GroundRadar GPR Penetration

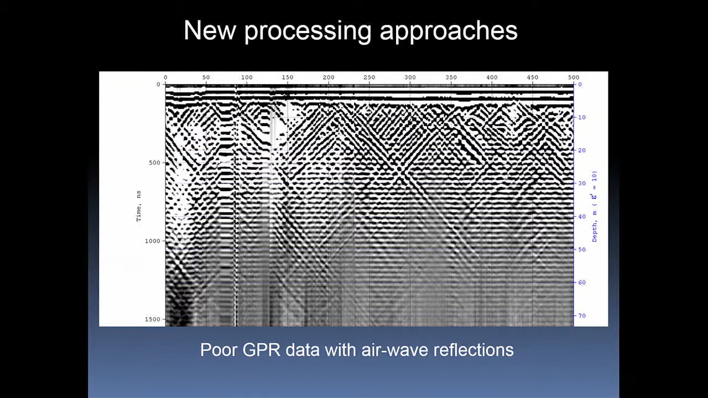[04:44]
And if we look at a really bad radar section, all those dipping horizons, they're not horizons. They're actually air reflections coming from trees and from buildings and all sorts of horrible things, and we'd look at this traditionally and go, that's a crap radar environment. It's rich of clay. You're not going to get any information out of this. But if you use image processing algorithms, you end up with a section that actually looks pretty good. But what you can also do now is back calculate based on the back scatter. Now, radar is a function of water content in the ground and electrical resistivity.
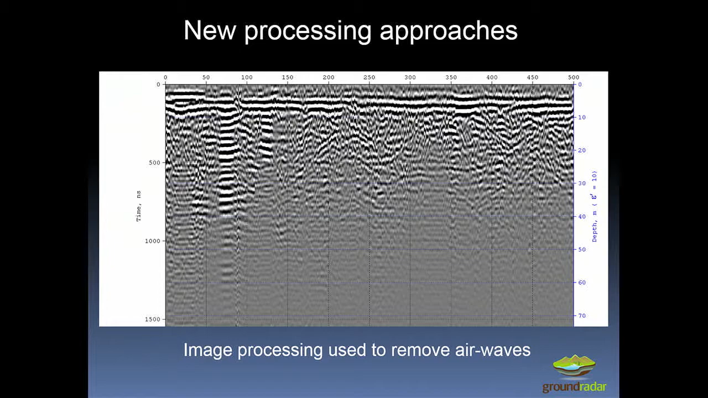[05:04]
What if you can actually calculate the water content using top equations? And you can do that now with new processing techniques.